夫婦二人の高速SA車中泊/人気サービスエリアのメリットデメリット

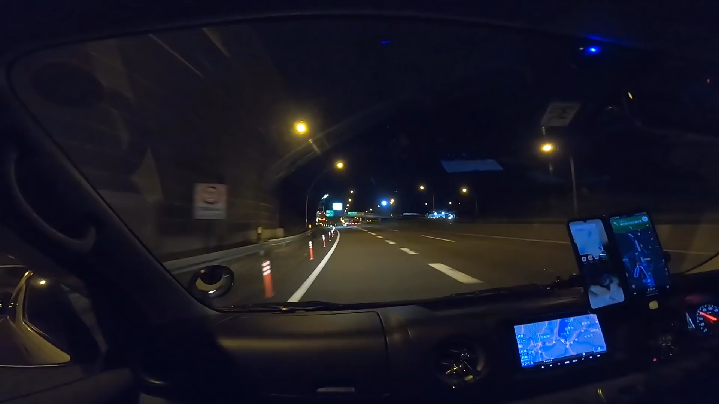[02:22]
大型車はもう1台も入る隙間がないでしょうきっと小型エリアは何
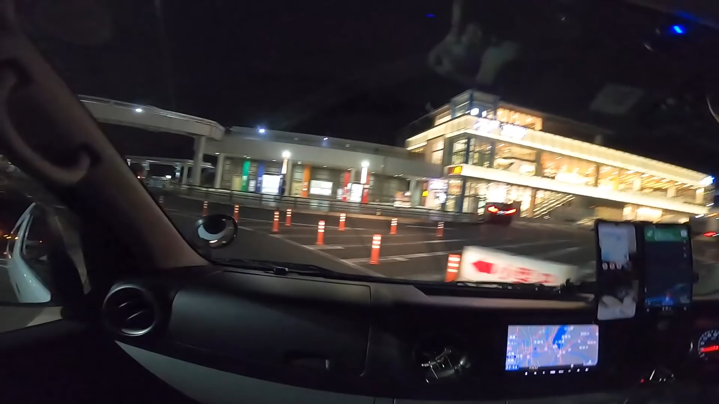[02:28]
百名あたりもいるいるいるいるびっしりいるねこの泊まり方よ